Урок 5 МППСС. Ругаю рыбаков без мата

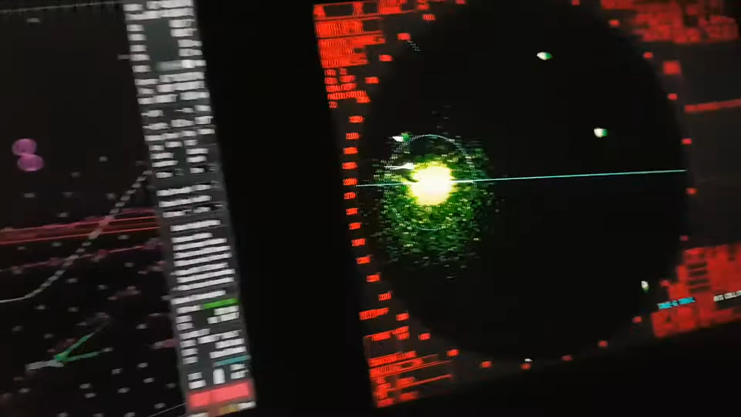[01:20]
По радару тоже можно увидеть. 6 кабель-дов. Розошлись мы с ним в 3 кабель-дов.